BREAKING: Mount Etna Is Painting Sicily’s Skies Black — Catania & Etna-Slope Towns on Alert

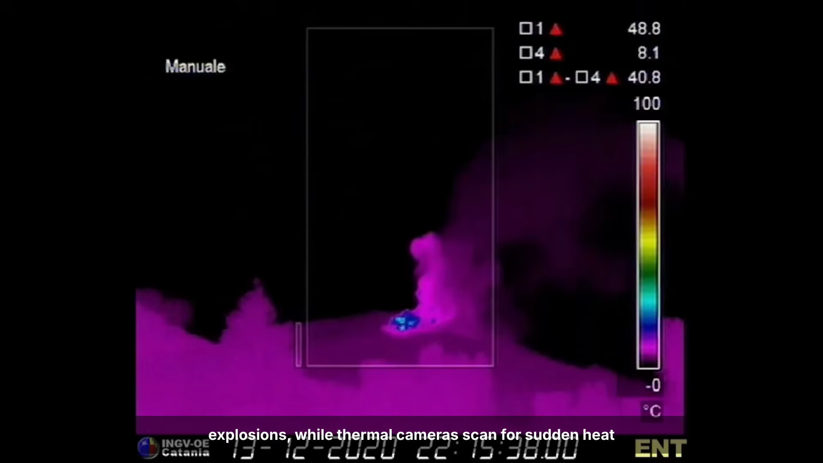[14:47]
while thermal cameras scan for sudden heat signatures that might signal a new vent or advancing lava.